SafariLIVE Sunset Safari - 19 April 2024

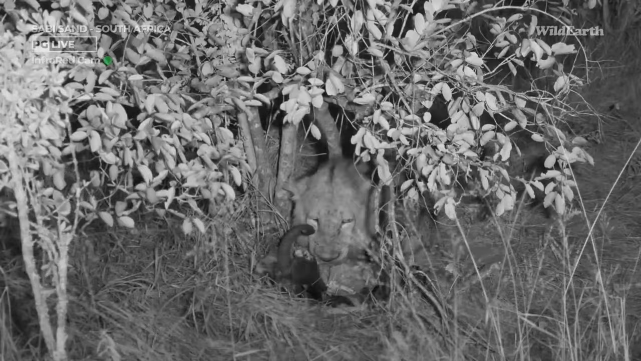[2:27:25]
Welcome back, everyone. We just had to cut away there so that Paul could go into infrared, and that is why the screen is now in black and white.
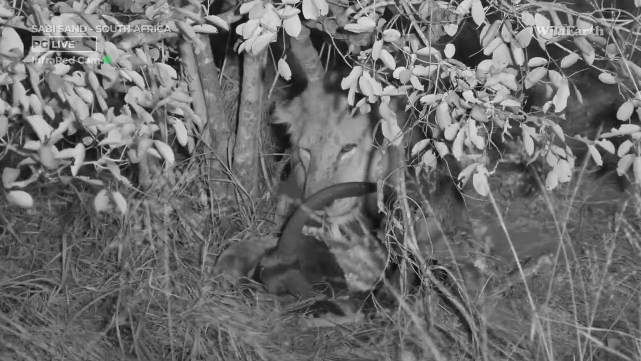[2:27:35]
What's so amazing about infrared is that we don't have to actually have to shine a spotlight on these animals, which is fantastic. So the artificial light does affect them to a degree. They have grown accustomed to it, especially here in the Sabi Sands, many guides, the vehicles do use white light to help spotlight these animals while they're feeding. But with the infrared, it means that we can still show you it live without shining anything at all, which is amazing.
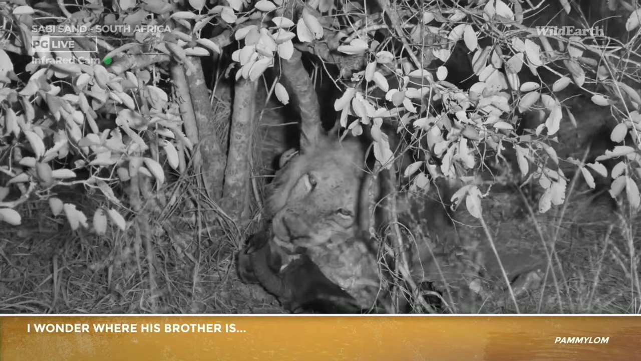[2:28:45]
Pammy, sorry, I've forgotten to mention it, but his brother's just behind him, lying flat in the grass. I can see one paw. Well, I could see one paw. It's gotten a bit dark now, but he is behind him, lying flat.
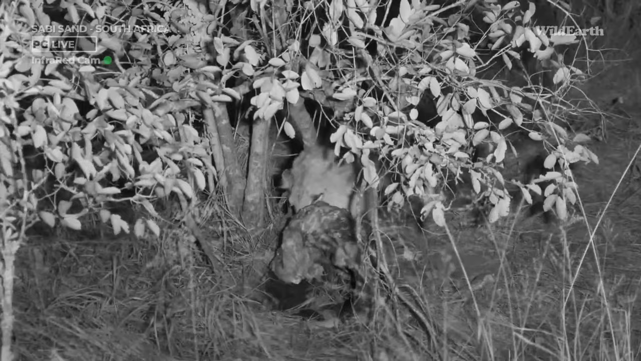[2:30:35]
I'm not sure if that's an open lock or not. Would it be if his brother got up and come and joined him? That would be great.
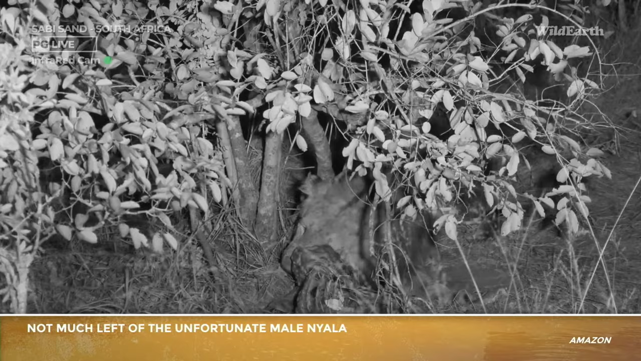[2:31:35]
It's almost a little bit of a chew toy now, I think. They're really getting the last scraps off around the head and face.
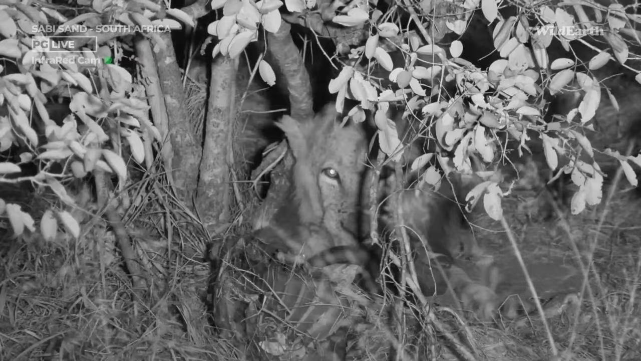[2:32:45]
They just are a coalition. They could be cousins. Ooh, there's some real crunching going on now. Shreyas, as you've asked that, I just heard our hyena howl in the background.
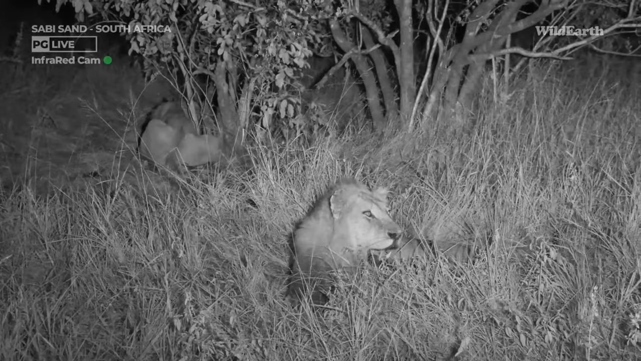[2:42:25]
and he's just lifted up his head. I heard something moving in the grass. I wouldn't be surprised if it is I'm just scanning here with the spotlight. What's Unfortunately, there is quite a big tree right in front of me, so I may very well be coming from behind.
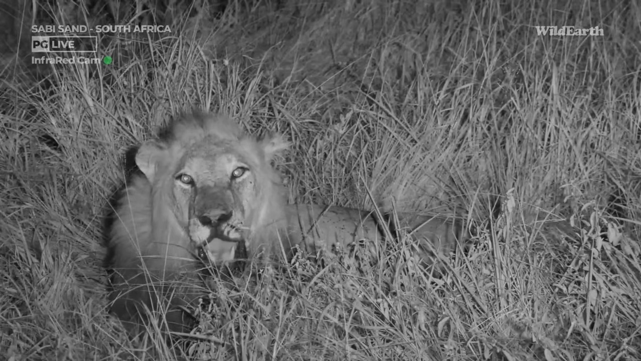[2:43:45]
And then there was one more making its way to relocate on the Ingwes of Zoe's. Nice that we got him to lift up his head.
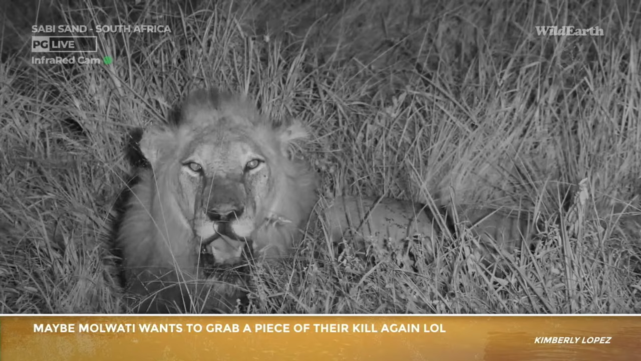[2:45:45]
I think Mulwati would get the short end of the stick, but if he's super sneaky about it, maybe. I'm just making sure I'm scanning around in case there's any other visitors. We wouldn't want to miss a sight of that.
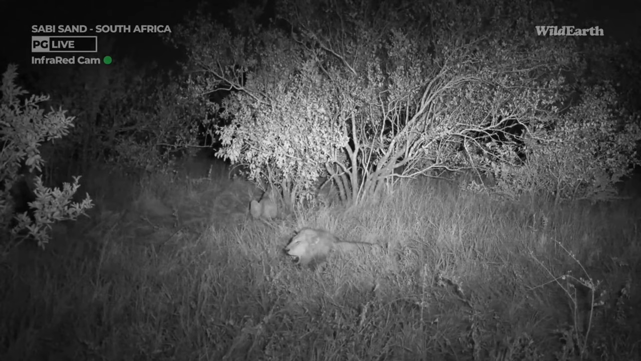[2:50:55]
So yeah, on the open clearing here, just south of our camp now, just taking a look, just having a bit of a squiz here, see if we can pick up on any nocturnal animals for the last bit of the drive tonight. Maybe a white-tailed mongoose or something around here, but so far no luck. All right, I think some of you are trying to ask about the fever.
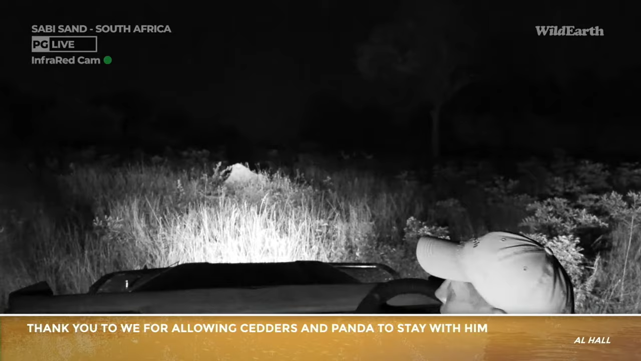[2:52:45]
It was very fortunate. Sorry, I just got some impalas on the clearing here. Yeah, we are very fortunate to, spend this kind of time with Marips today and just to see exactly the whole process just listening to the professionals